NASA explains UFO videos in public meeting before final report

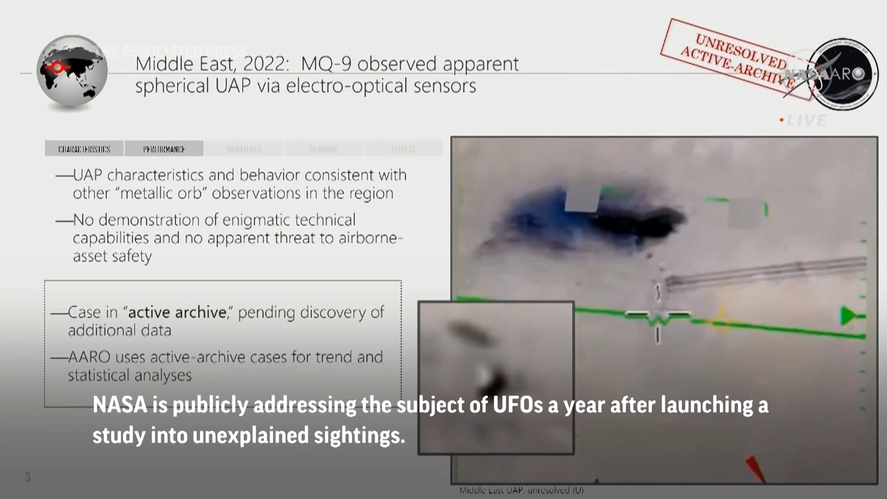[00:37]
This is a spherical orb, metallic, in the Middle East, 2022, by an MQ-9.